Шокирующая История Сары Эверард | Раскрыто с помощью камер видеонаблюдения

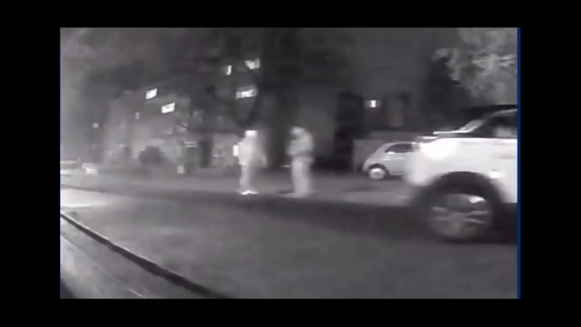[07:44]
тот как раз надел на задержанную наручники и посадил в автомобиль.
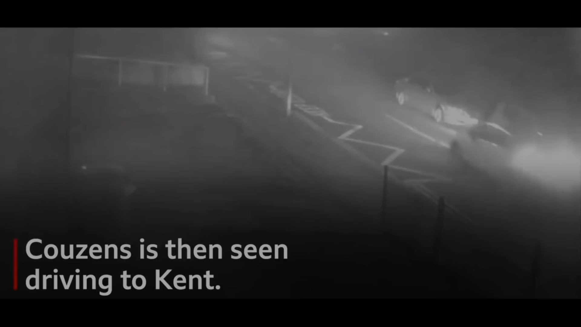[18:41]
Все похищение длилось менее 5 минут.
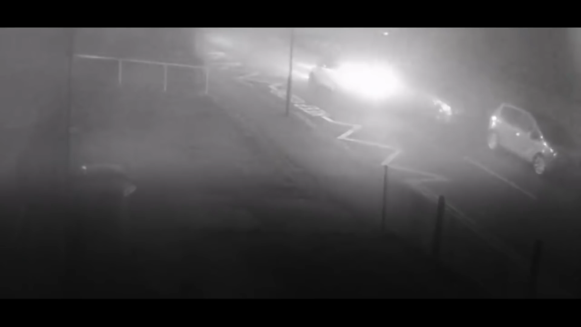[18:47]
Затем Уэйн Кузенс поехал в Дувр, в графстве Кент, где пересадил Сару Эверард в свою машину и отправился дальше в отдаленный сельский район.